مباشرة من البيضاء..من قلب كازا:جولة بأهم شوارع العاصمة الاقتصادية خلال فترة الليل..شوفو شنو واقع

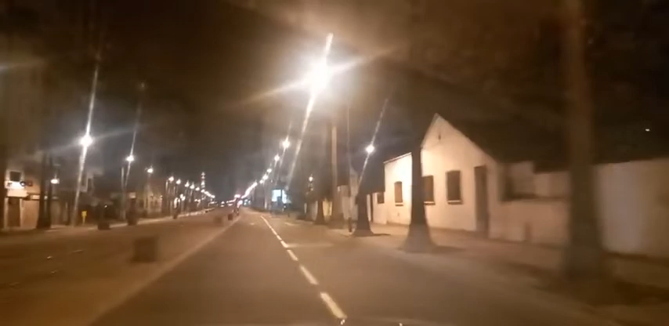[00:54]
بالليل في هذه اللحظات. مستبع قناة شوف تيفي، يلا تلحقوني في هاد اللحظات. هذا مباشر من مدينة الدار البيضاء، واللي غيكون عبارة عن أبرز وأهم أزقة مدينة الدار البيضاء باش ننقل لكم أجواء وننقل لكم أشنو متوقع بالليل.
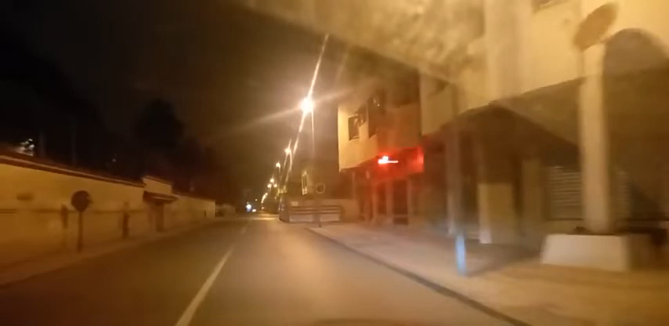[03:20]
تتبع قناة شوف تيفي تبدا تشوفوا معنا الأجواء الهادئة اللي تتعافها الشوارع أزقة مدينة الدار البيضاء ليلا، والآن الساعة تقريبا 3 3 جولوت. تبدا تشوفوا الأجواء الهادئة اللي تتعافها شوارع مدينة الدار البيضاء.